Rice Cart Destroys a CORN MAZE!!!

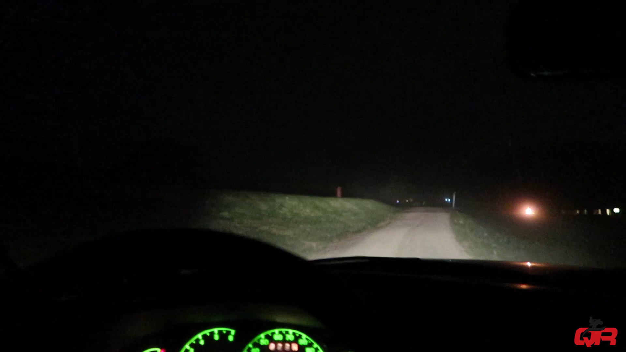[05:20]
I just dropped off the gas man, and now I'm going to Zach's fire with the Hagler. The Hagler's already here. Zach is the kid that sold us the yellow go-kart. We still have to pick it up.
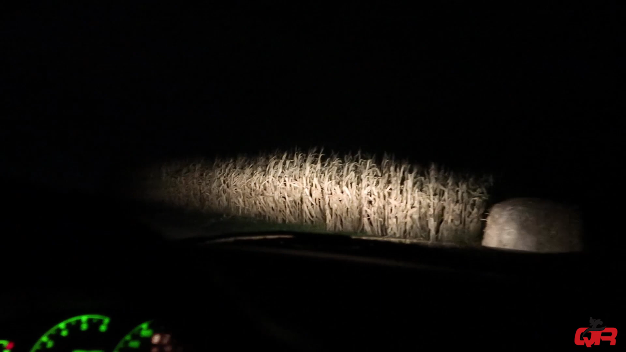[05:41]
Yeah, I'm not sure where this fire is. I was just told to drive up in this area, so we'll see what happens. This looks like the place. I think I see the Hagler's truck over there. Look at that.